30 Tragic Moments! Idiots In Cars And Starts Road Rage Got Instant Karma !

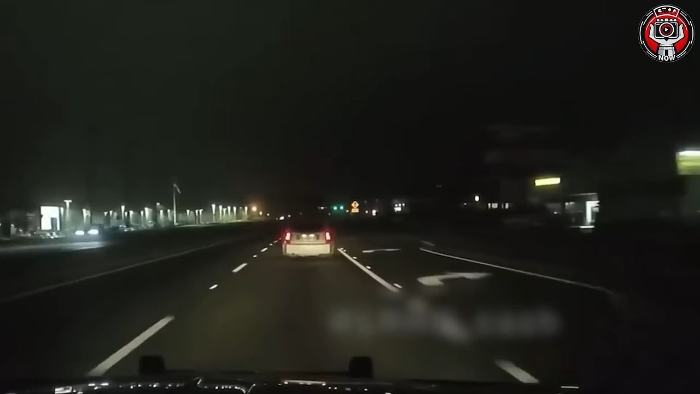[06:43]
Criminals in cars in Arkansas must be aware by now the SP will not give up in a chase, running a red light whilst transporting.
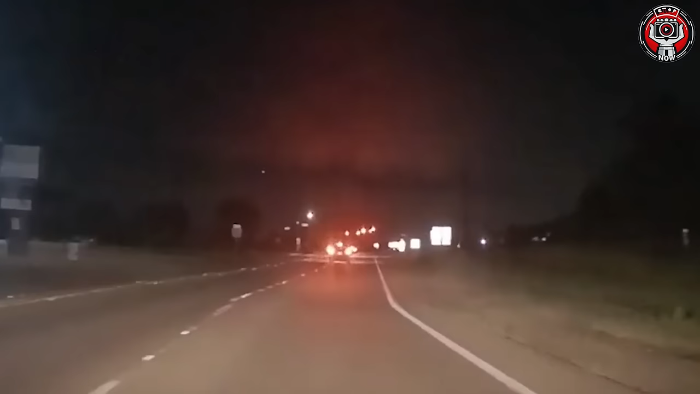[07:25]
If that police car hadn't had its lights on, he would certainly have continued to speed up.
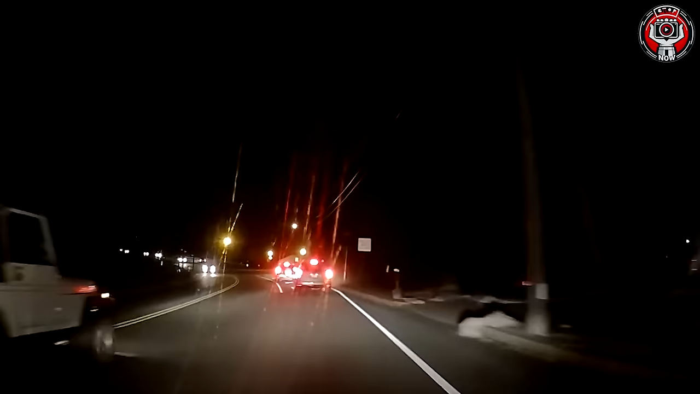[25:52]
The driver veered to the middle lane, ignored the red light, and was swiftly nabbed by cops. Demonstrates proactive policing success in upholding traffic order, ensuring public safety.